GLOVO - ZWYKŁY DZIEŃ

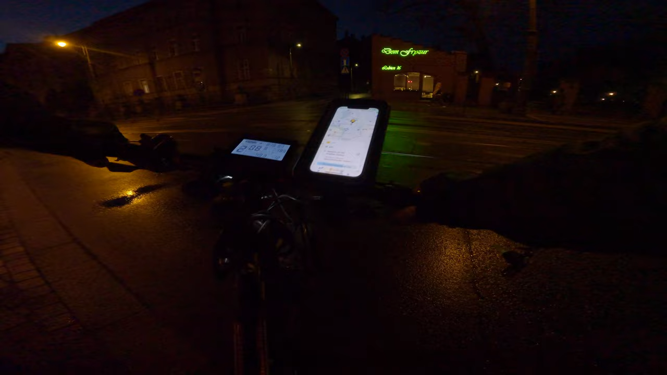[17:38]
to pół biedy, ale cholera, no boję się, że jakiś gamoń zaczął coś gmerać przy tym rowerze.
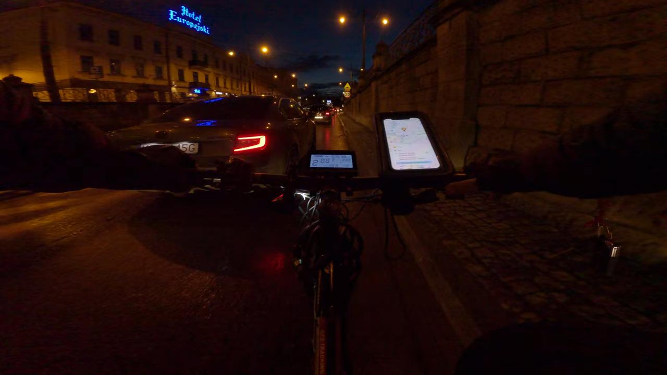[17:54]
No nic, jak już wziąłem, to zrobię, ale to będzie chyba ostatni raz. Dzisiaj nie ma policji. No i dobrze.